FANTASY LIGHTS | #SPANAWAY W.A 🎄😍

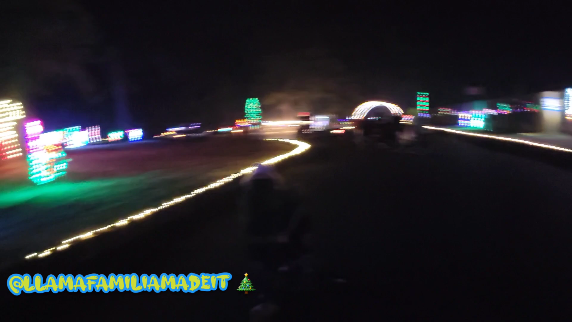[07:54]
It was cute, it was nice. Yeah, feel me? Oh, look at that big red bear.